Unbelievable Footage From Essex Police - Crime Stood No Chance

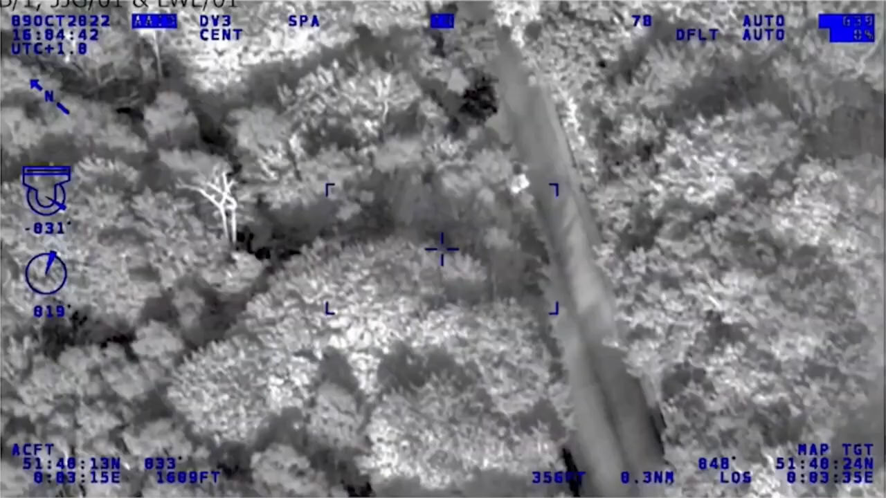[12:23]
Your vehicle continues A104 Epping New Roads.
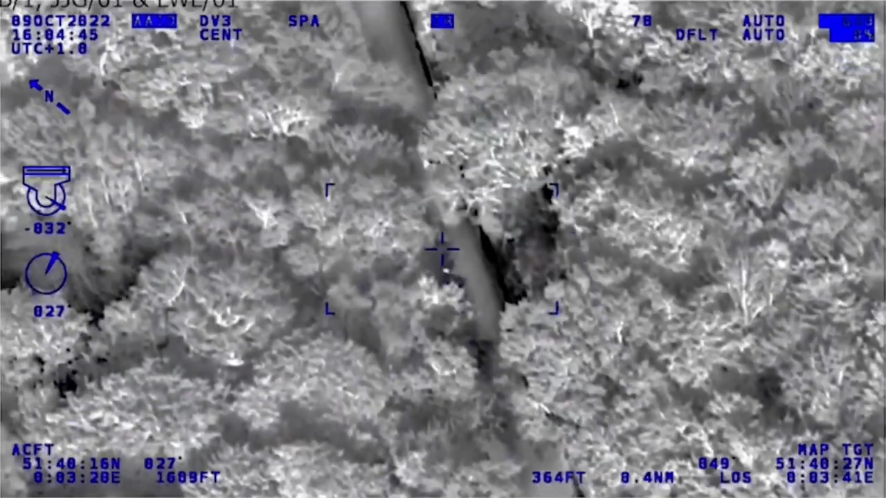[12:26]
Approximately 50 metres, wrong way round the roundabout.
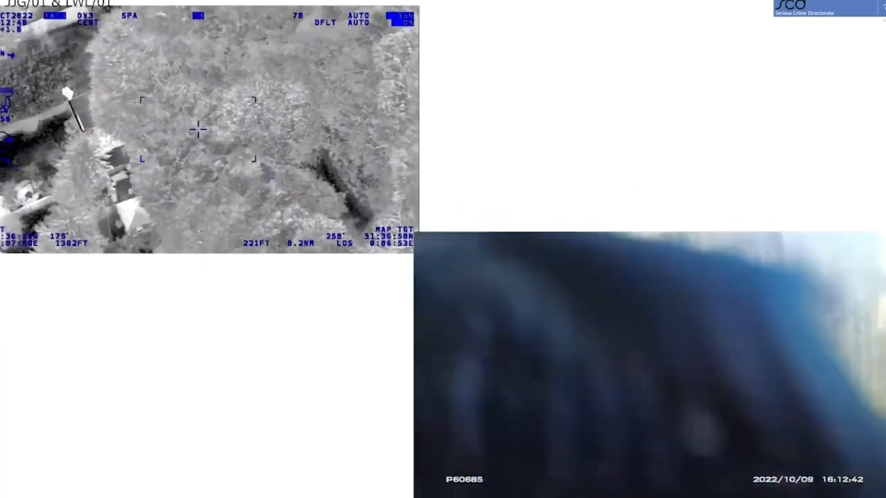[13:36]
Get on the floor! Yeah, officers got him on the ground currently.